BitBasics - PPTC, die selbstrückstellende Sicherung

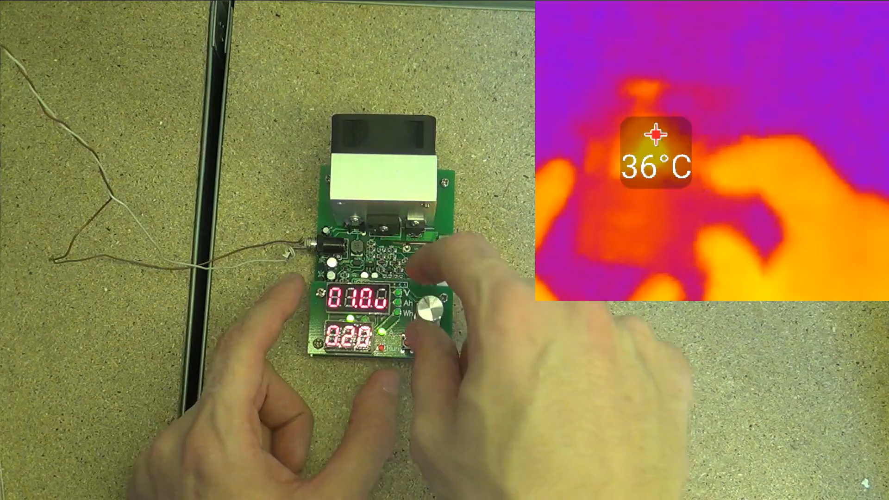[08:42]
On screen: spot 36°C
Bei mir ein Peak so bei 37 Grad. Das ist aber die Stromversorgung von meinem entsprechenden Modul. Und dann würde ich mal sagen, schalten wir das Ding mal ein. Direkt auf 900mA, weil die soll er ja aushalten können. Machen wir mal auf Run. Und die LED geht schon aus. Ein bisschen Voltage-Drop da drüber. Die Spannung mal etwas anheben, dass die LED wieder angeht. So sollte das passen. Und wir sehen auf dem Bild schon relativ gut, die PPTC hier, die wird relativ warm. Wenn ich drüber gehe, kann man auch gut sehen.
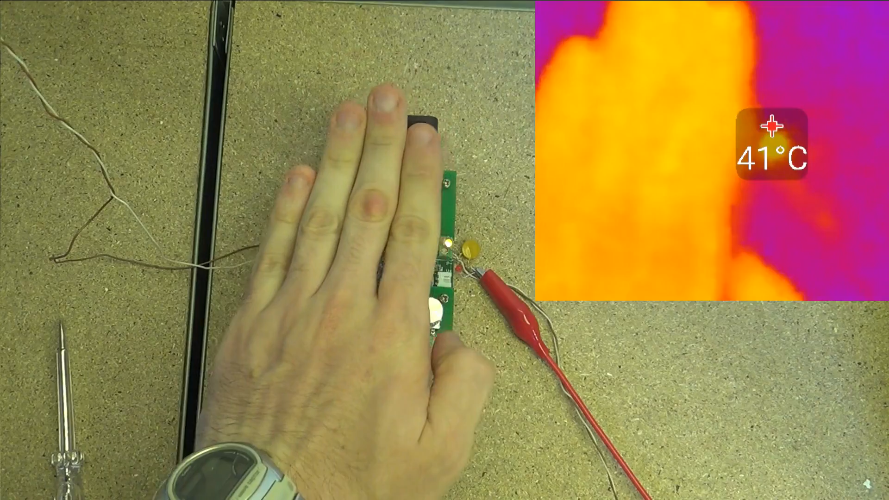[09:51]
On screen: spot 41°C
Und wir sehen immer noch relativ passabel. 40, 41 Grad. Ich denke, damit können wir leben. Das Modul selber, das wirft natürlich jetzt auch entsprechend wärmer ab.
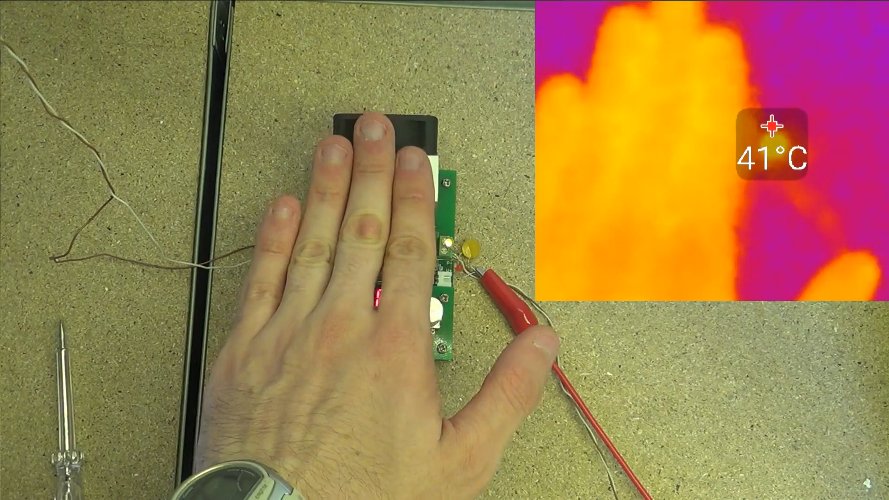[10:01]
On screen: spot 41°C
Aber PPTC im grünen Bereich. Ich werde den jetzt mal hier so noch ein Stündchen oder sowas weiter laufen lassen. Mal gucken wir nachher nochmal drauf.
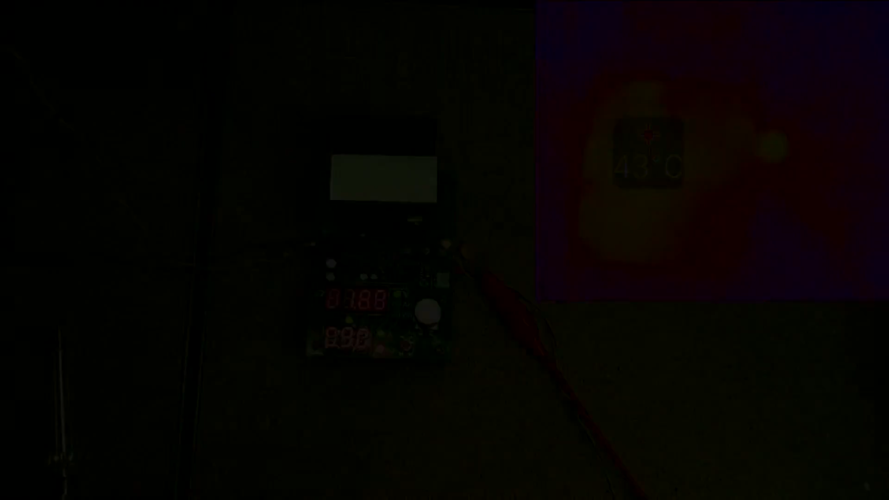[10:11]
Und etwa eine Stunde später. Und es sieht nicht wirklich anders aus. Wenn ich ihn mal abschirmen.
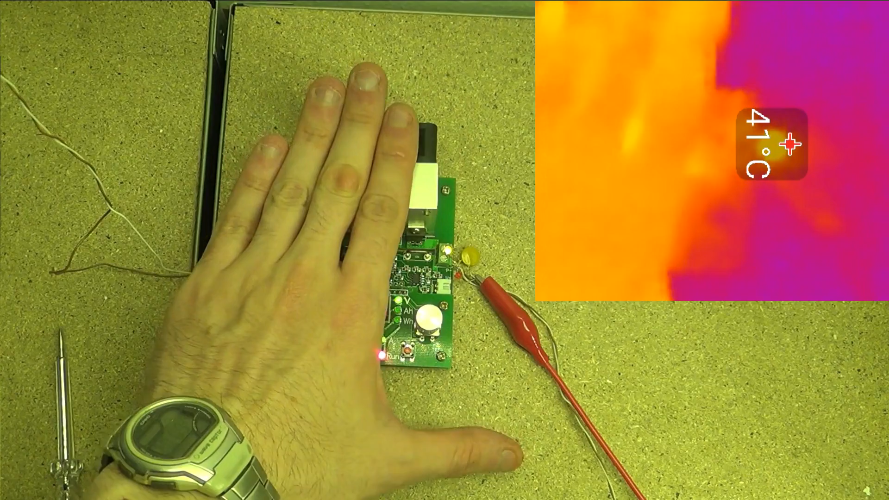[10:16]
On screen: spot 41°C
Dann sehen wir, der PTC ist so bei 41 Grad rum. Also hat sich anscheinend stabilisiert. Nun, dann würde ich mal sagen, gucken wir mal, wie das aussieht, wenn wir ein bisschen mehr Strom ziehen. Sagen wir mal, wir holen das Doppelte. Das heißt also statt 90, 180, also 1,8 Milliampere. Und wann er den auslöst. Also fahren wir erst einmal hier runter.
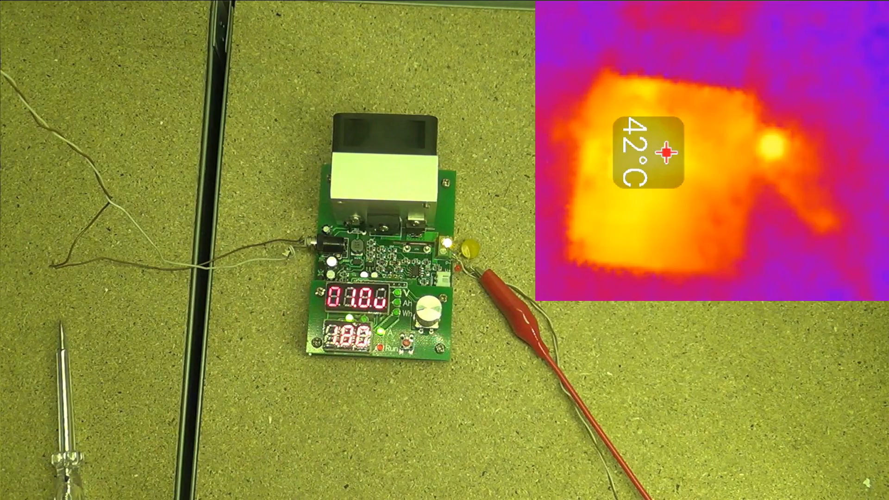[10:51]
On screen: spot 42°C
Und stellen den hier ein. Eins gemacht haben wir gesagt. Okay, okay. Und Start. Das Ganze läuft. Ich drehe mal wieder ein bisschen hoch, dass wir die LED wieder zum Leuchten bekommen hier. Und da sehen wir schon, da hat er ausgeschaltet. Das Ding ist bei 88 Grad. Also ging relativ flott.
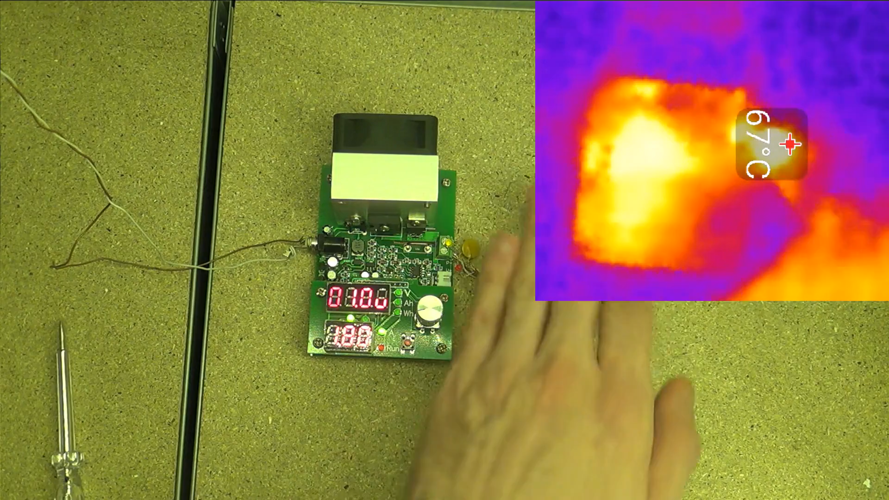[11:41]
On screen: spot 67°C
Und zwar gehen wir jetzt einfach mal hin und holen die Last da runter. So, Last ist gleich 0 und die LED ist noch aus. Die müsste dann aber gleich eigentlich. Ja, da leuchtet es schon wieder. Ohne dass wir irgendwas getan haben, außer den Fehler zu beseitigen.
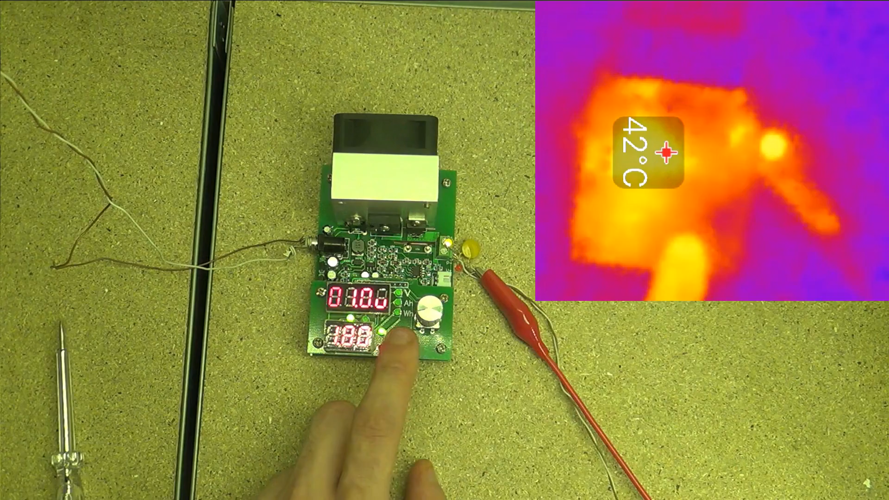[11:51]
On screen: spot 42°C
Im Sinne von die zu hohe Last. Haben wir jetzt wieder unsere Verbindung. Die Sicherung ist wieder da. Und wir können wieder neu ziehen. Das löst direkt wieder aus.
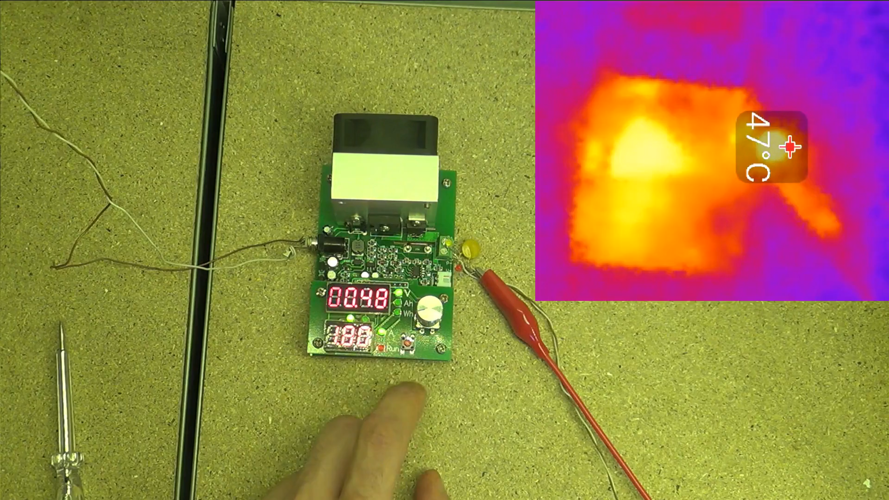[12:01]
On screen: spot 47°C
Also, ja, ich würde mal sagen, die Sicherung funktioniert. Und das Ganze können wir uns hier nochmal auf dem Oszilloskop anschauen.